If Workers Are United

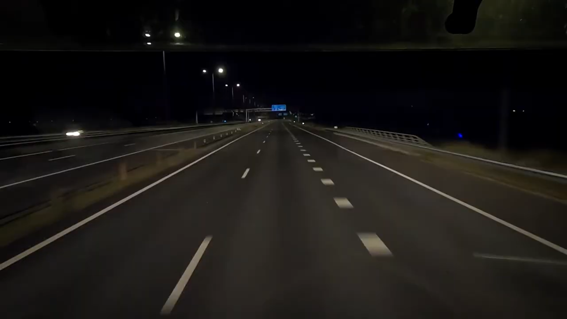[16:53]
Bon allez, on est sur une partie éclairée, là. C'est dur, c'est dur la team, là. Je vous dis, c'est la deuxième nuit que je fais, là. Et là, je suis parti encore plus tôt, là. Minuit, j'ai dû dormir une heure. Pendant que vous êtes dans votre lit profondément en train de dormir,
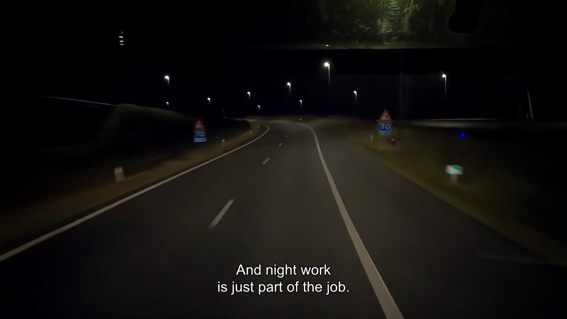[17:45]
Et en plus, la nuit, ça fait partie du métier aussi. Regardez, je me sens vraiment seul, là. Il n'y a personne. On croise un camion de temps en temps, une voiture. Mais c'est le désert complet. La solitude du routier. Vous connaissez ?